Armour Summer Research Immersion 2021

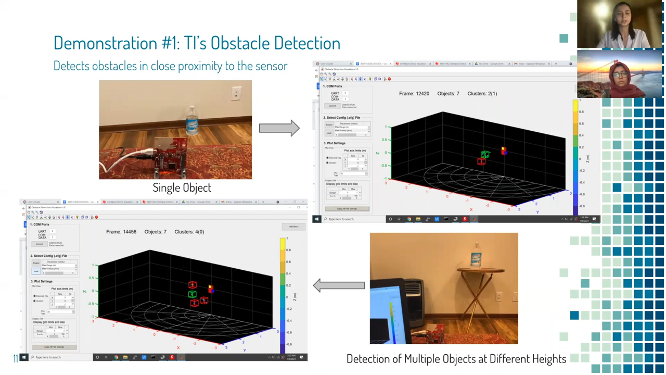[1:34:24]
In these demonstrations, the wall is also being detected as an extra object, which is why there's always an extra cluster in the results.
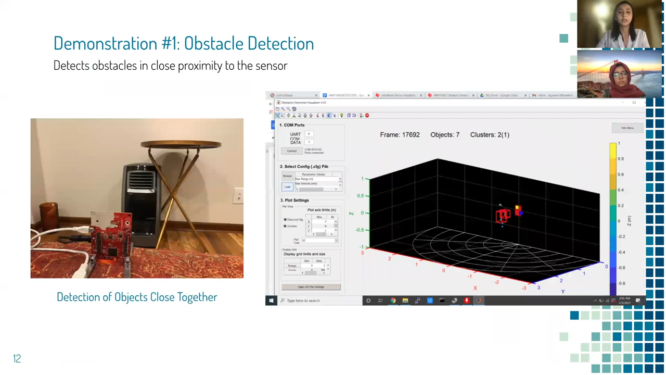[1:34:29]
The obstacle detection program showed promising accuracy when it comes to detecting the objects. It can even distinguish between two objects that are placed very close together.